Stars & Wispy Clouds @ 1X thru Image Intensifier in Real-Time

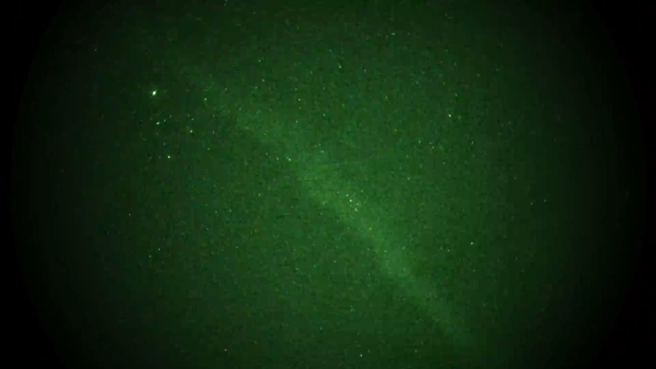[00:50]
And interesting, there's a contrail or something running right over to where the Pleiades is, dead center. And I don't know what else I can show. Somewhere near the double cluster, although I can't quite make it out. Maybe somewhere in there. Look at all those clouds. Lots of clouds. Oh, high clouds anyway. And up here, I'm not sure, that might be Gemini. I can't tell. Let's spin it. Oh, no.
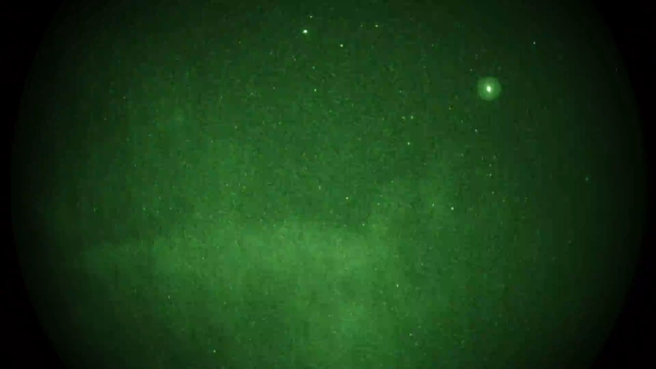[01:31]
Okay, that really bright thing is Jupiter, and then Gemini. Let's see Apollux and Castor on the left. And more clouds. Moons just off to the left. That's why those clouds are so bright. Let's go back to Orion. Right there. A lot of clouds. And that's it. Test shot one. Okay. Okay.